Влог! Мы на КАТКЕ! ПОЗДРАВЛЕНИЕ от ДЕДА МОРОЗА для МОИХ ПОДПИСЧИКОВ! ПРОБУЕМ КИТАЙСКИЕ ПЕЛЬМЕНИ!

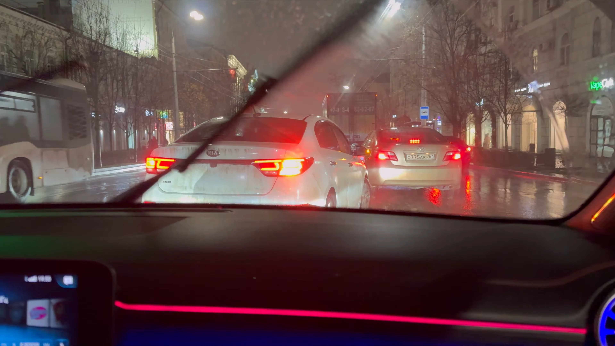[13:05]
Видите, вот с 4 часов вот так вот пробки И погодка, видите, какая у нас сейчас Плюс 6 Просто дождя не было бы, был бы даже снег, да, такой вот И было бы вообще суперски Просто хочется уже снега Я не знаю, как у вас там Но у нас еще снега нету